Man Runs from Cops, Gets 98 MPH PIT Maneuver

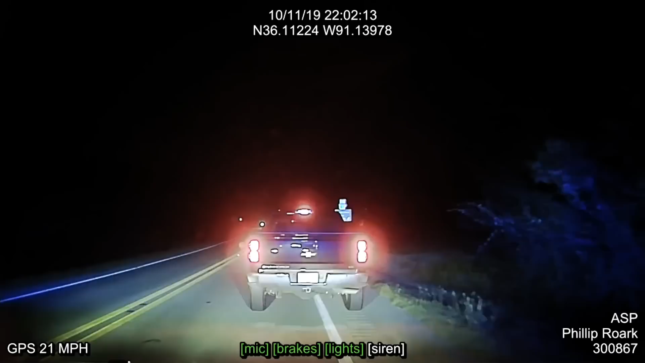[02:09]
I'm fine. You need to go right up here closer to this vehicle where you can get off of the road. Oh, okay. Okay.
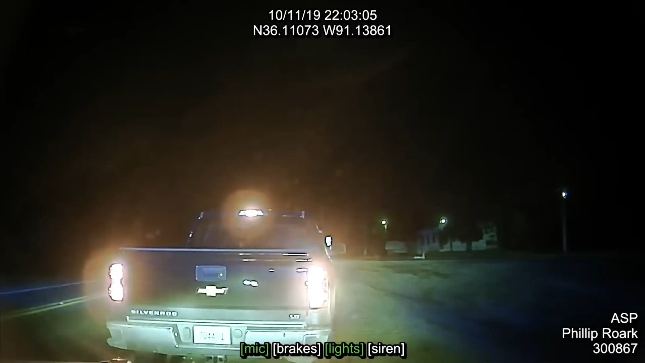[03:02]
To 503. I've got one running. I'm at 117. I'm headed your way. Black Chevy pickup, Tennessee tags.
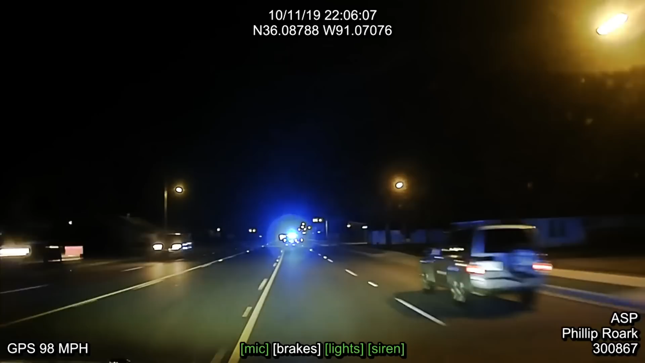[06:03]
503, I'll try a pit maneuver up here. We'll try if we can get it clear on the northbound. I understand you. 232, are you behind him also? We will try a pit maneuver, 503, if we can get it clear. If we can get the traffic clear, I want to try to pit him.